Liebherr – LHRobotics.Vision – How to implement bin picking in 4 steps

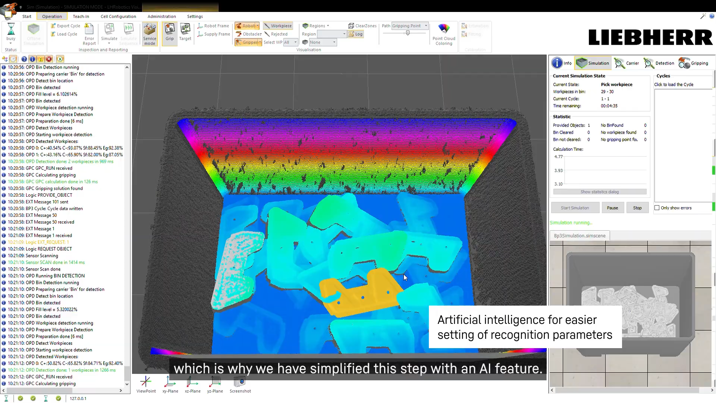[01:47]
With the LH Robotics Vision Sim tool, the bin picking process can be simulated and optimized.
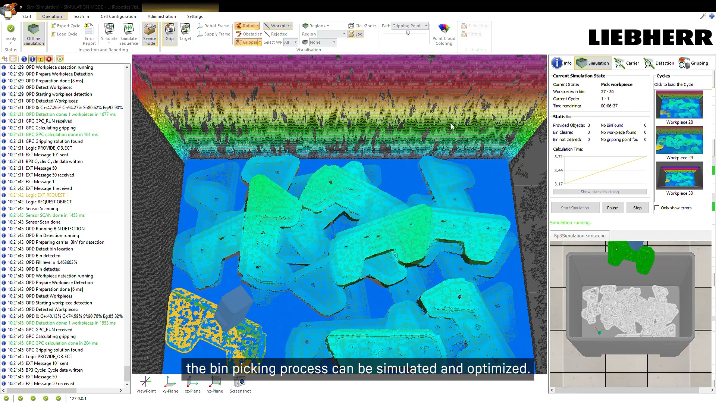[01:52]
The simulation tool provides a physics engine to
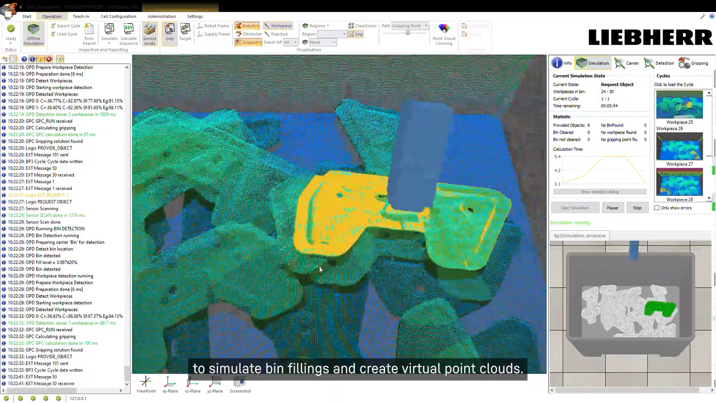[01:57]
simulate bin fillings and create virtual point clouds.